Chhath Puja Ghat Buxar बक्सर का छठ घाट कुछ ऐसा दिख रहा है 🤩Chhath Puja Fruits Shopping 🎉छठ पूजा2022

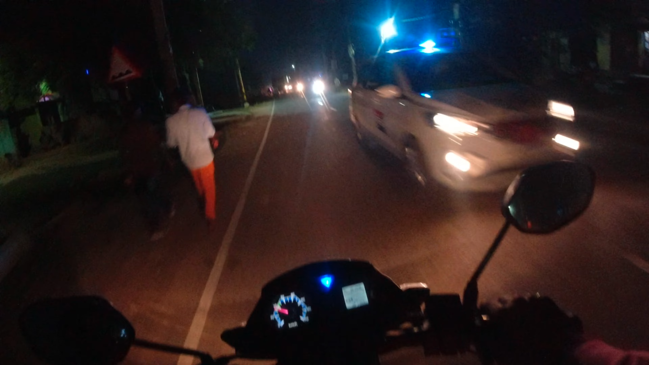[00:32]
रुट होस्तों आजेको यार क्या मस्त यहां पर गन्ने का बक्सर में पुरा आध लगा हुआ यहां देखो के तो दोस्तों प्रोट
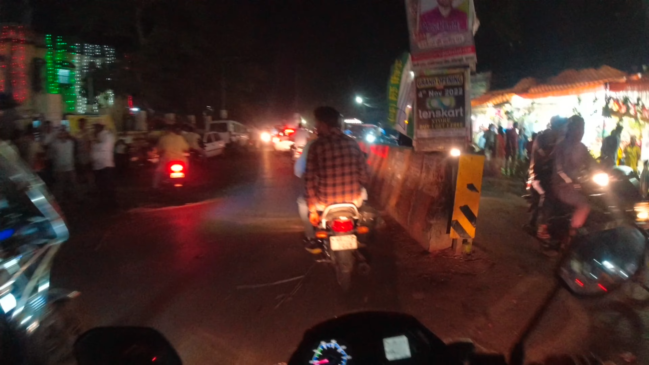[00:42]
के स्टॉल्स बने हुए है यार बेटेफुल मार्गेट वैस अभी आए हुए नाथ मंदिर के पास हो देख पार हो कितना सजा हुआ है और रात के बजर हैं अभी साधे नौ और मैं
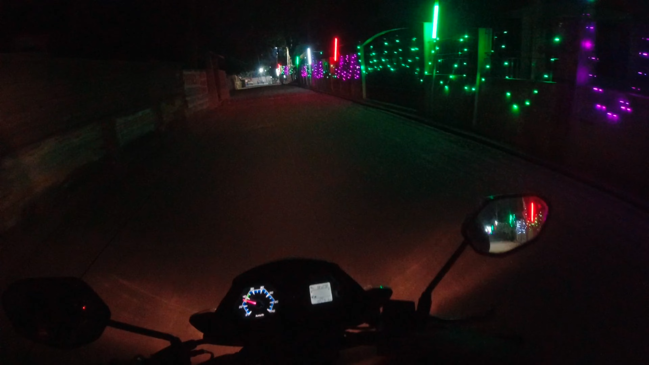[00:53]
निकला हूँ घाट को घूमने के लिए जो रात में जो लाइटिंग के सा� सब्सक्राइब लाइट लगा हुए करीब से जाके आपको दिखाते हैं लोग ब्यूटिफुल